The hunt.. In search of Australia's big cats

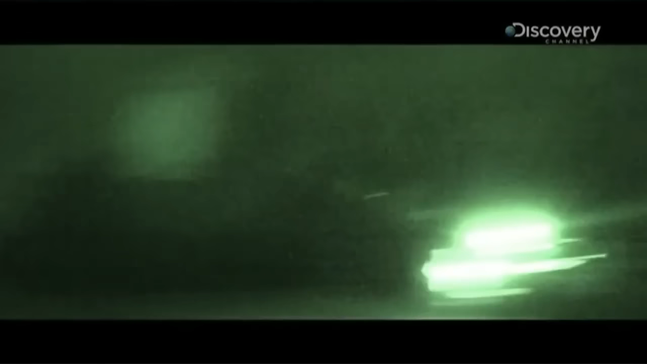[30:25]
Out there, go, do it again, out there.
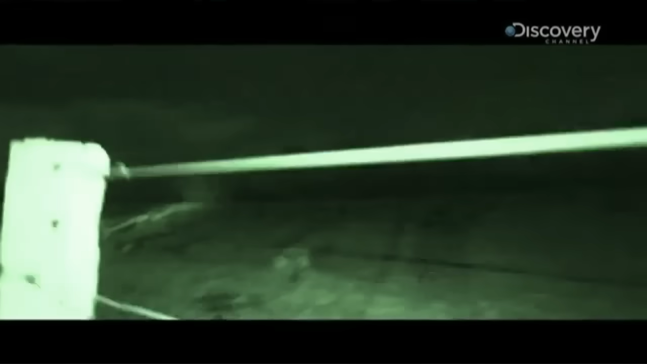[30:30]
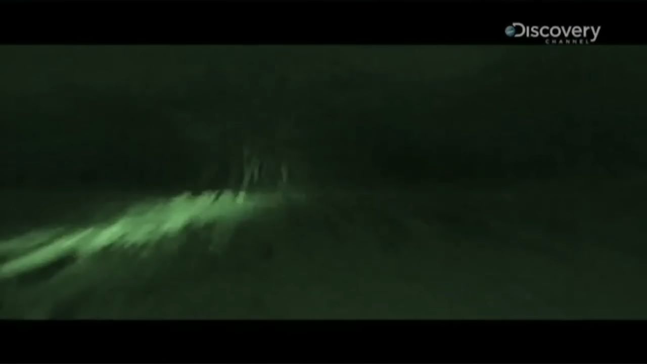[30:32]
It was out there, there it is. Well, I guess having a look in the gun will confirm. Yeah. Probably won't shoot, but I'll just have a look.
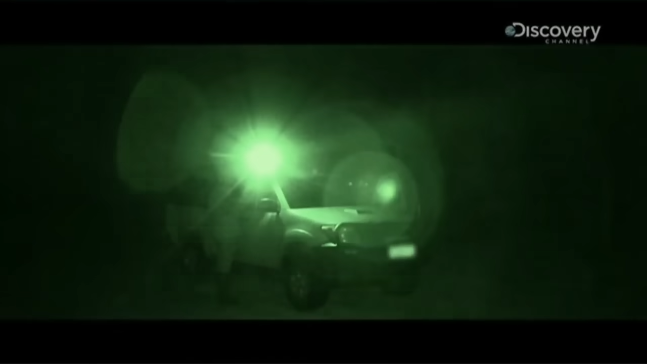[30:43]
Okay.
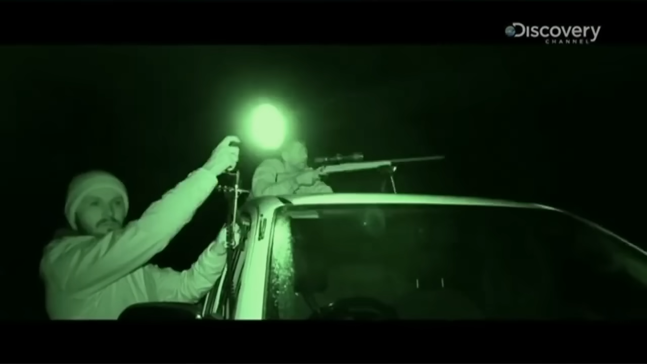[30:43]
It's probably down in the ravine. Yeah. You didn't know what that was.
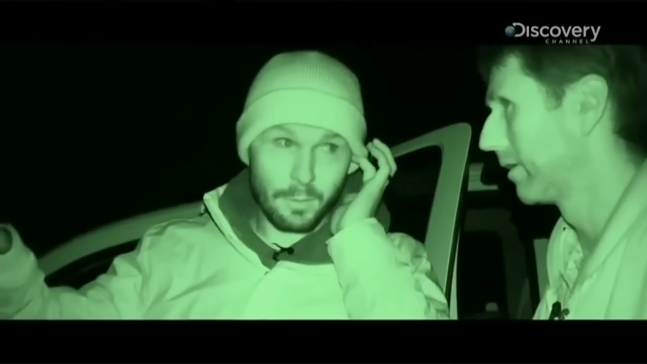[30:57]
I didn't know what that was.
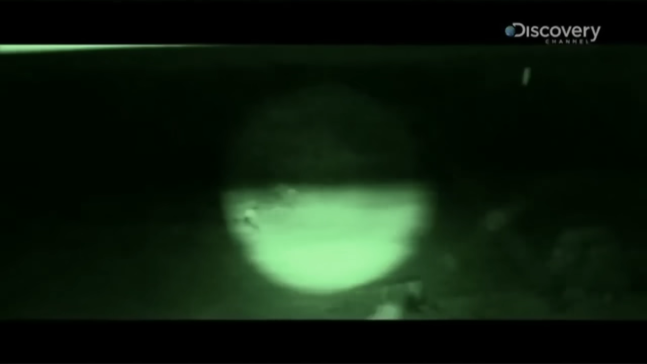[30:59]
His eyes are just so far apart that it just definitely wasn't a little pussycat or a fox or anything like that.
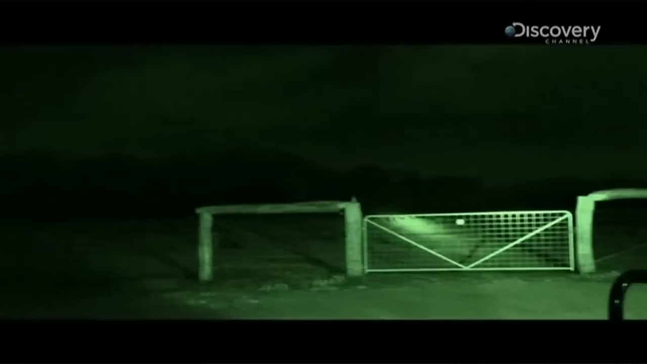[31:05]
In the exact, pretty much the exact same spot they used.
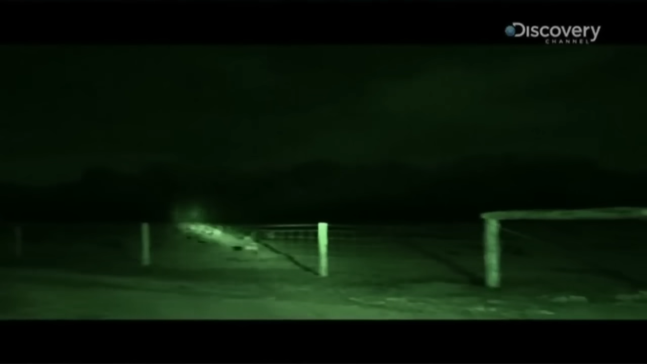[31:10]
So right there is where I shot at the other one.
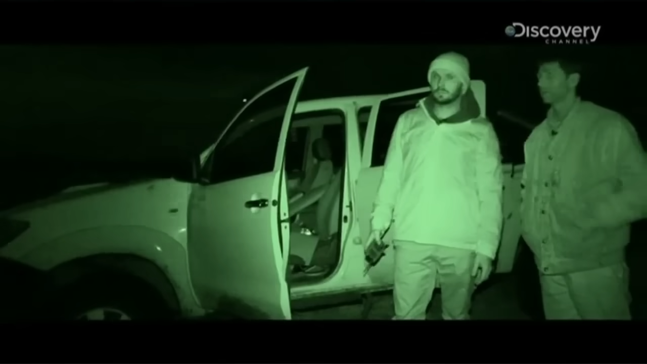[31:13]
So yeah, it's right in the area. Mm.
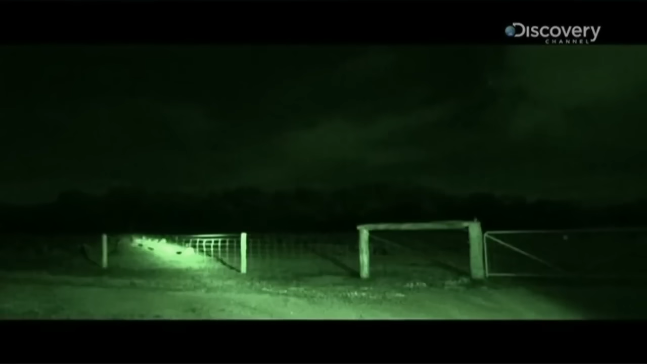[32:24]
And I thought he was referring to me, jokingly, but he was being serious. Look, oi, there's an eye.
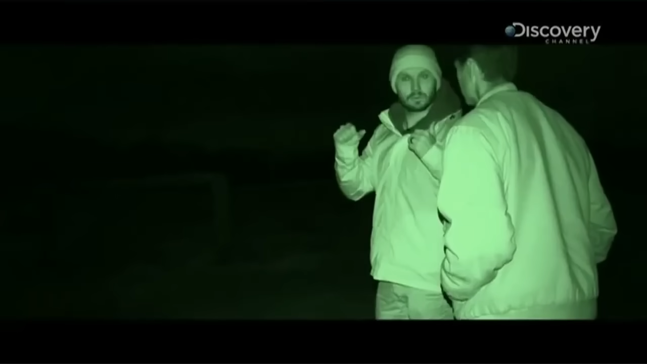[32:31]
It excited me in the moment, and looking back at it, yeah, I definitely take it seriously. The eye shine was very similar to what Steve saw that night that he actually looked at one through the scope of his gun.